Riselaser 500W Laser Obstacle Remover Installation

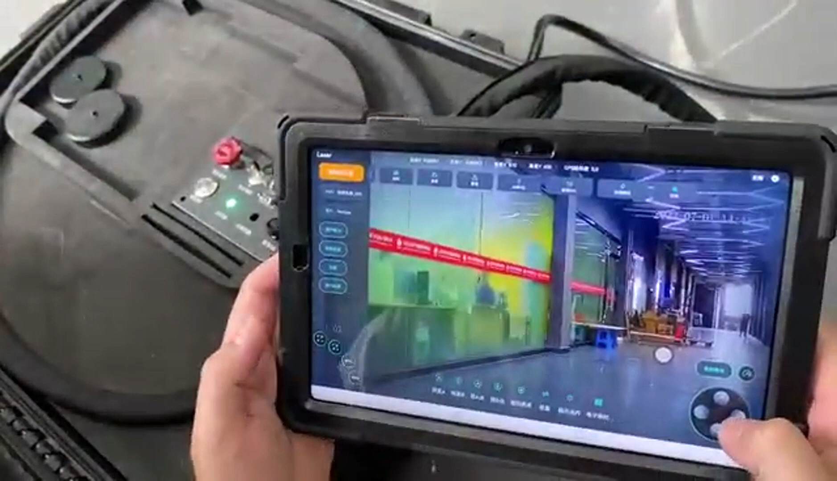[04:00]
These 4 icons are mainly used to control the direction of the gimbal.